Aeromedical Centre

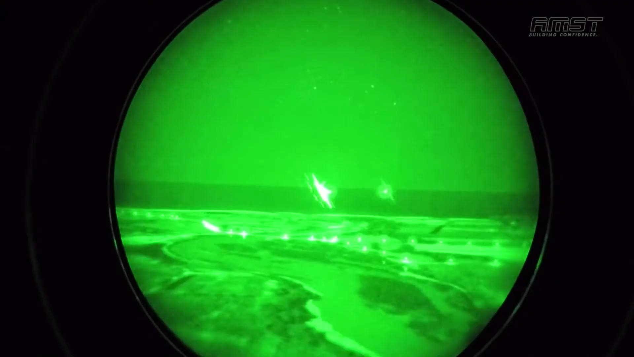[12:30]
The Nightfox INVTS uses a simulator link
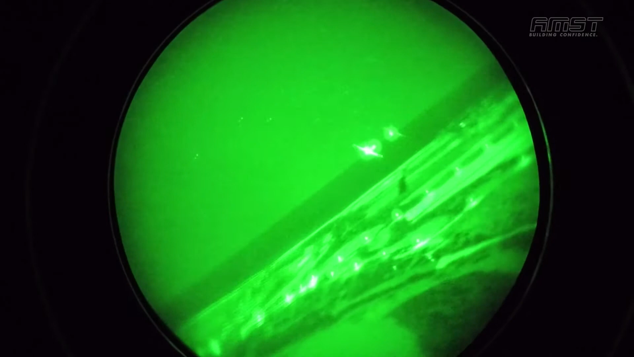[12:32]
to show the Airfox ASD out of the window view on the Nightfox Virtual Terrain Image Generation Screen so that many trainees can benefit from the training.
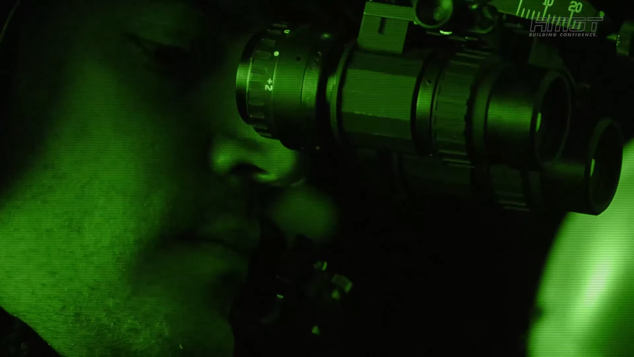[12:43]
The integrated training approach with the Nightfox INVTS makes sure that the trainees get the most out of their training.